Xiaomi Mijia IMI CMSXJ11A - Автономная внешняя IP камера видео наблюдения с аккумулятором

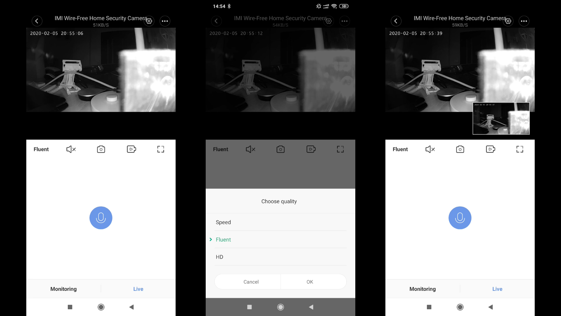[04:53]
есть выбор качества онлайн изображения, съемка фото и видео, которые будут сохранены на телефон и открытие окна на весь экран. Справа вверху имеются две кнопки для выхода в настройки.